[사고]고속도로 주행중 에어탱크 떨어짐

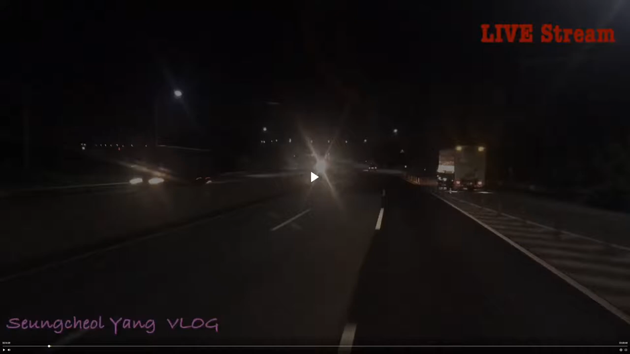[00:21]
자 이날 청원 갔다가 내려오는 대구로 내려오는 길 대전 IC를 지나서 뭐 다음 그 제이씨 분기점 회더기가 정확하게 이름이 생각나는데 거기 합류지점에서 에어땡크가 떨어지는 사고를 사고가 나게 됩니다 차량에 있던 에어땡크 한개가 떨어지는 상황을 블랙박스